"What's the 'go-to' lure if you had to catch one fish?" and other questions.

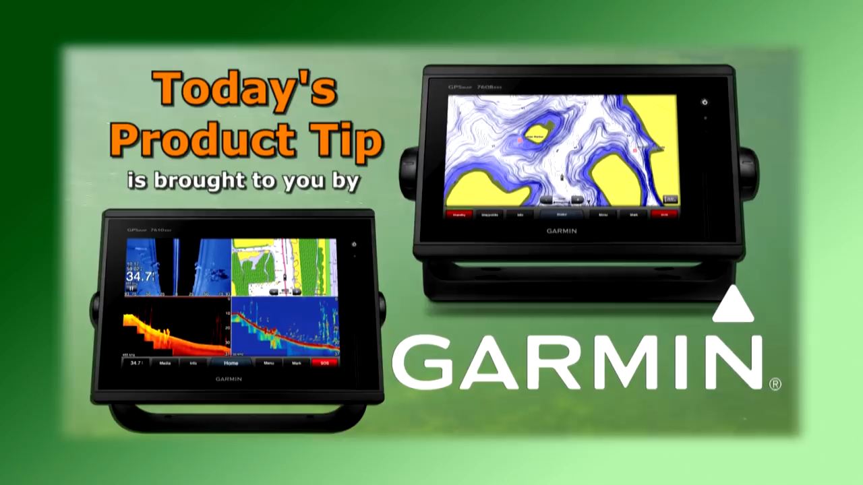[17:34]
chirp and exclusive panoptics all-seeing sonar you'll spend less time finding your fish no that's not an antenna it's my power pole micro anchor that